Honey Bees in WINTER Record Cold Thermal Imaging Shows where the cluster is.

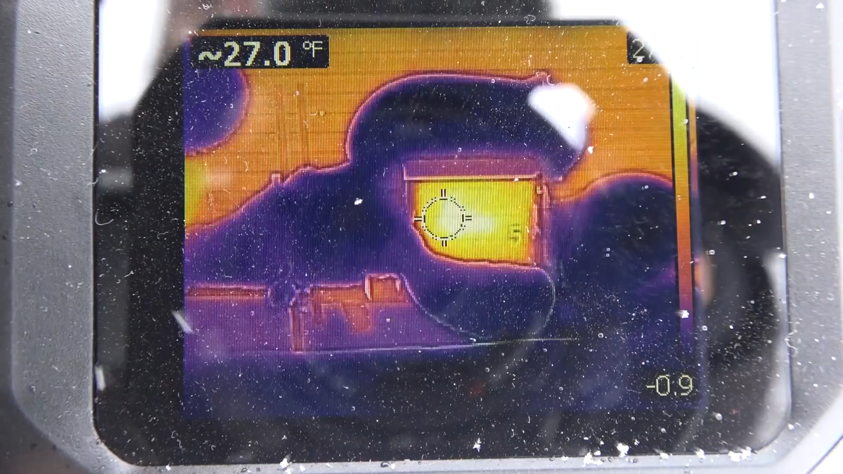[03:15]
On screen: spot 27.0°F
here we are with the thermal imager the FLIR c2 and look at the hot spot if you look at the right it shows the entire range of temperatures out here from minus 0.6 all the way up to 27.3 or 28 and that hot
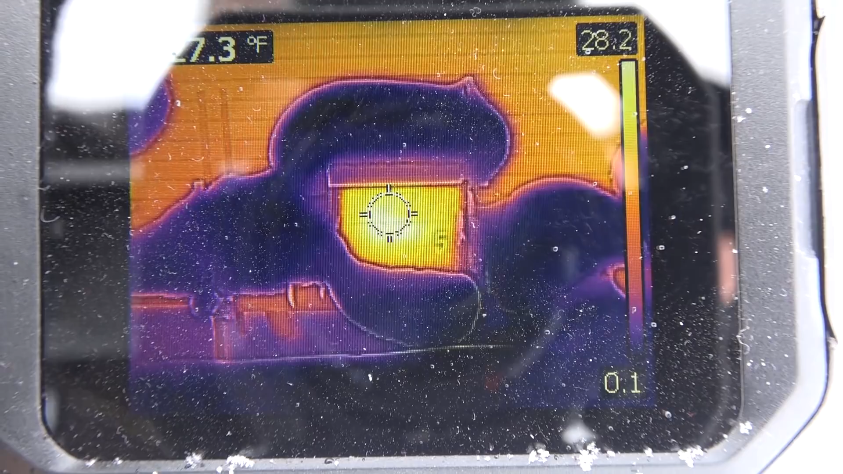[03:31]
spot right there is the surface temperature of the box which means that if they're at 28 and 29 on
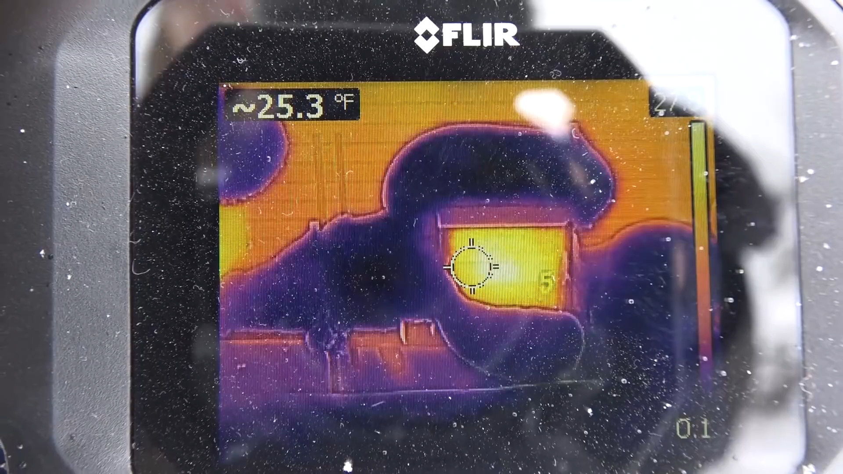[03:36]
On screen: spot 25.3°F
the surface the interior has a living cluster of bees and they
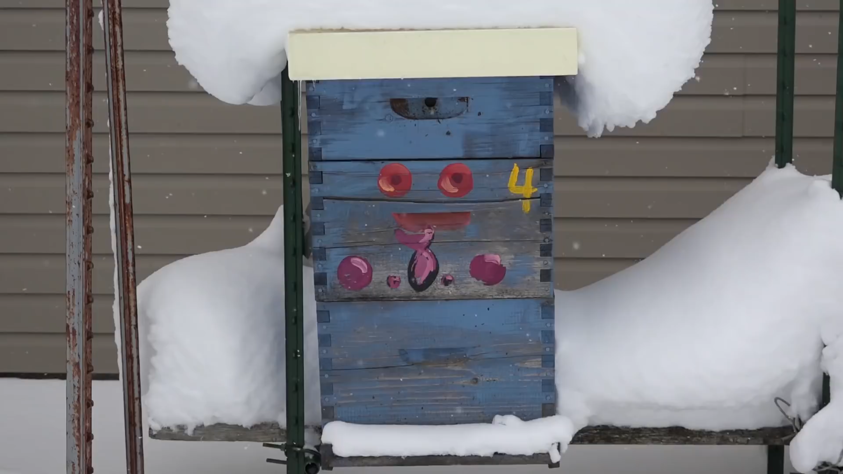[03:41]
are keeping the cells warm let's look at colony number four here which has an insulated top cover it also has that upper vent hole and the landing board you can see is covered with snow
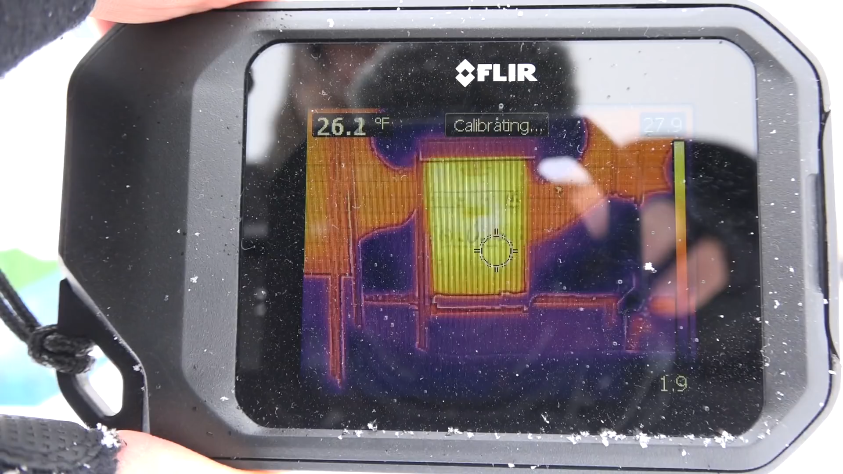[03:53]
On screen: spot 26.2°F
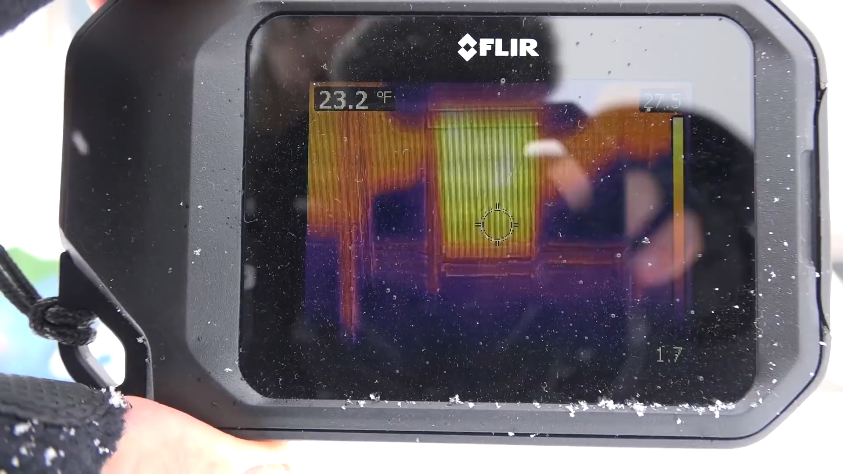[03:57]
On screen: spot 23.2°F
so let's look with the FLIR here and we can see the cluster is pretty much concentrated in that center box and you can read a surface
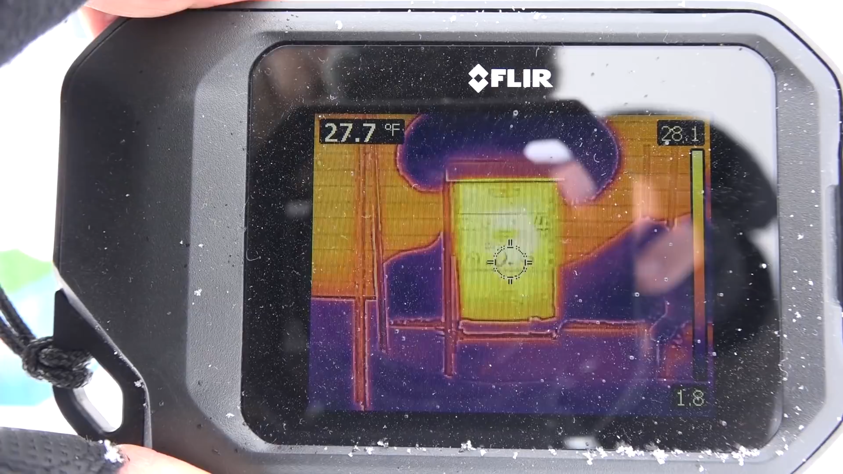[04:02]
On screen: spot 27.7°F
temperature of 27 or 28 degrees and in the range here it goes all the way down to 1.9 degrees fahrenheit so again not only are the bees
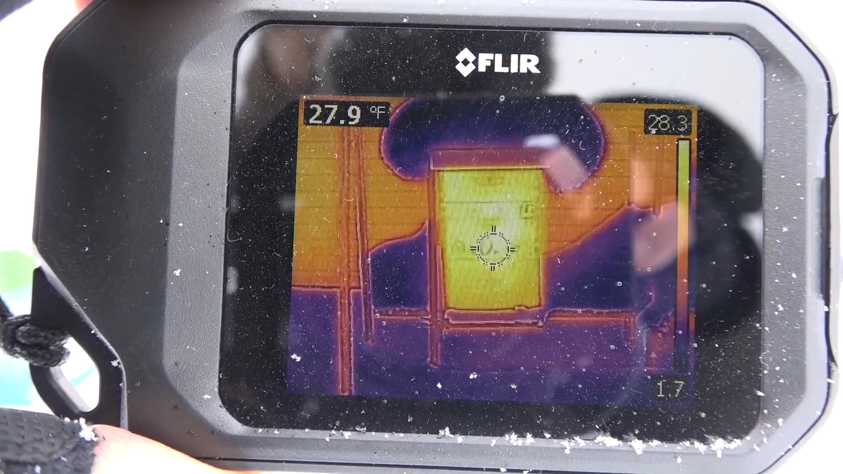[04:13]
On screen: spot 27.9°F
alive without touching the colony but we know that the cluster is basically in the center which is great because that's where all the honey is
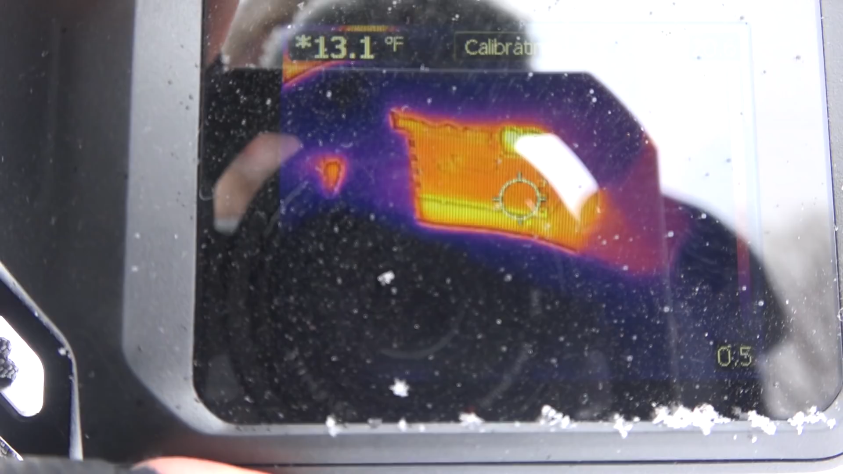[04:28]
On screen: spot 13.1°F
that's on the upper right there of the box and that's for predator protection now these bees are clustered down low
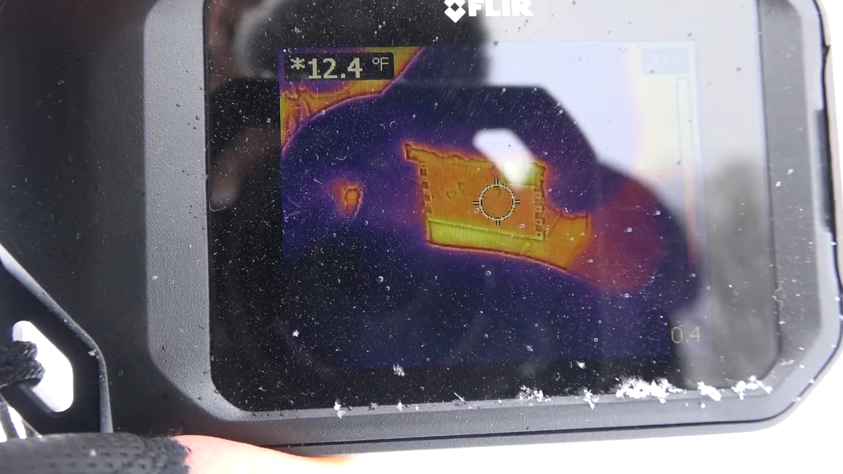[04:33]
On screen: spot 12.4°F
so you can see that just above the snow line there they have temperatures that are up into the 20s also and again we're not reading
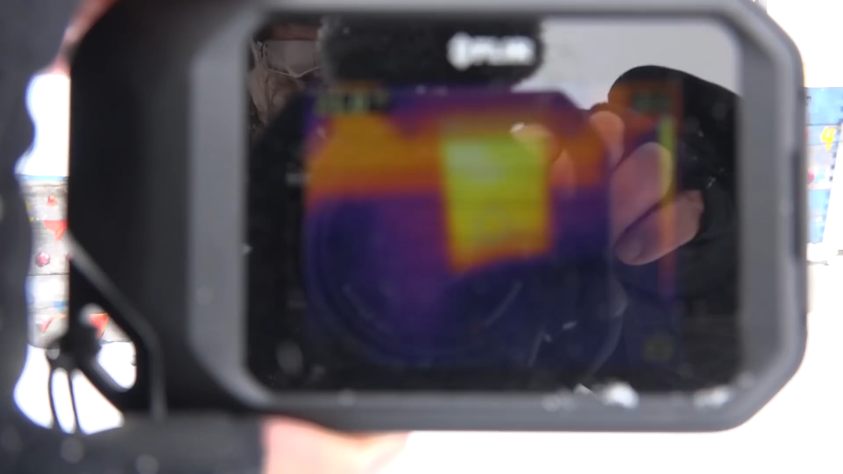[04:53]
these bees are clustered up near the top and there is the top vent there
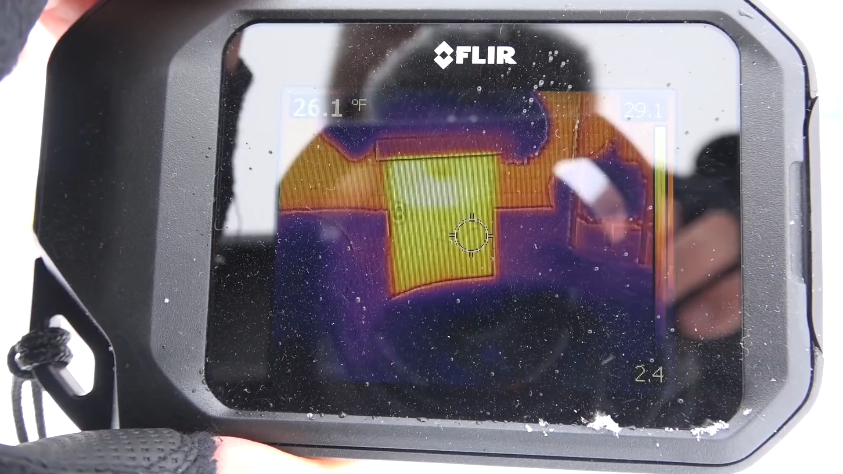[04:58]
On screen: spot 26.1°F
and again this is an insulated cover we have colonies out that have wooden covers and insulated covers so that we
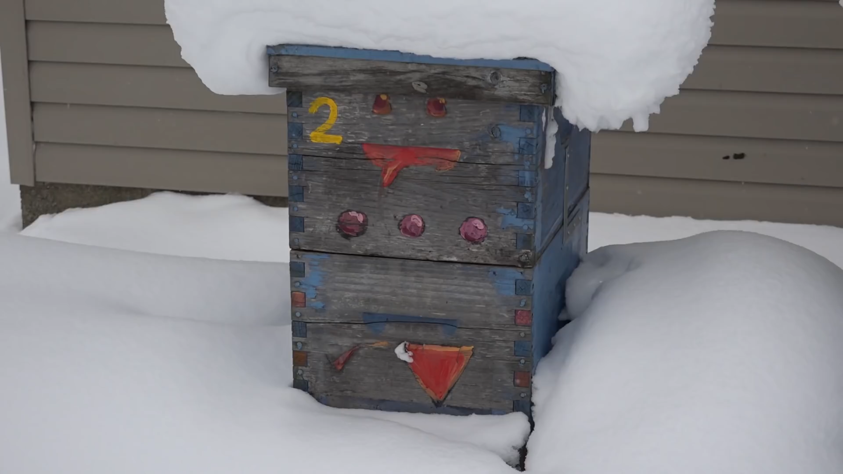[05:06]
can compare and see how well they make it with each in my apiary there doesn't seem to be any rhyme or reason to
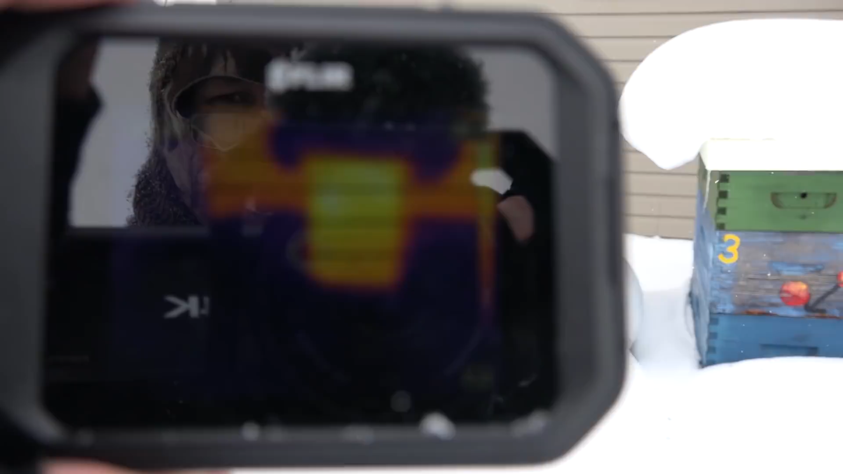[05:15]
which colonies survive or don't based on covers but we're just insulating them again you
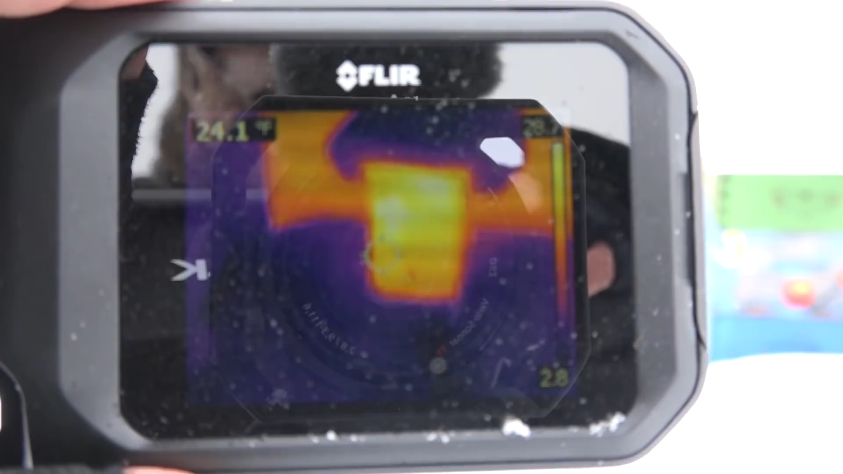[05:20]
can see this colony is alive they are concentrated in the upper third there just under the number two and they're doing well now let's look at my super colony these are my top
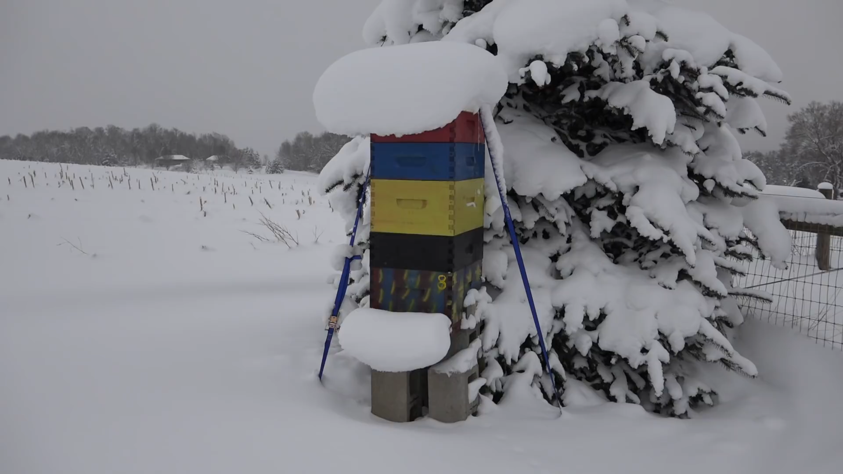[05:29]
performers and they're out here by a colorado blue spruce tree and you can see that the snow is just loaded and they are anchored to the ground by these straps
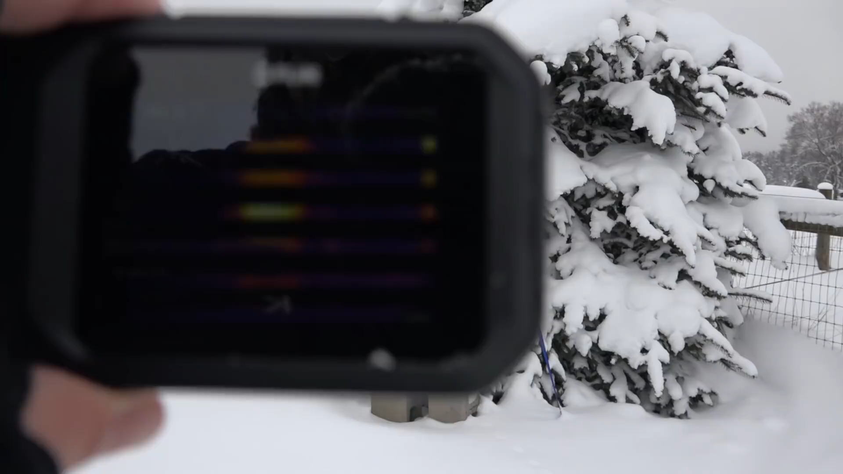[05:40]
so let's pull the flare up here and they're basically in the center just
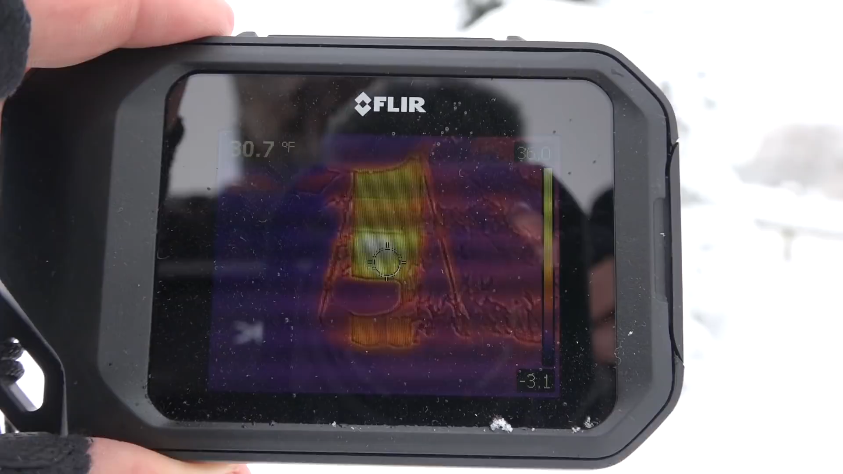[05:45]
On screen: spot 30.7°F
above the snow line there you can see the temperatures are hottest and i think they go all the way up to 30 something on the surface
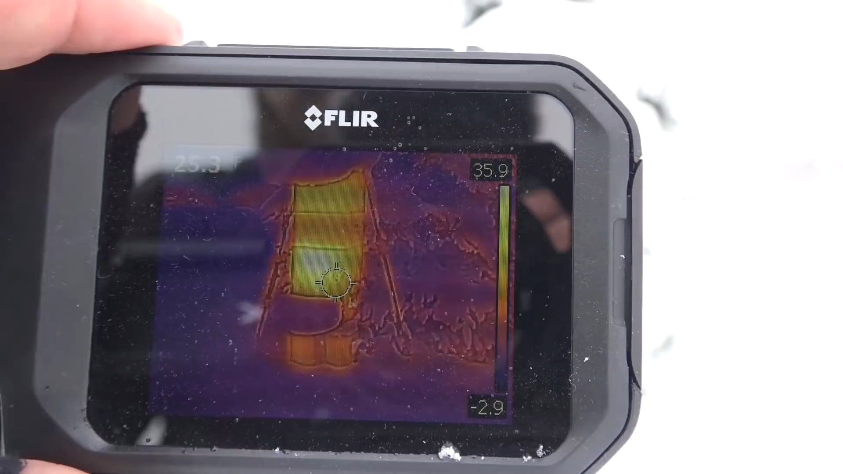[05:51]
and this these boxes are just chocolate block with bees so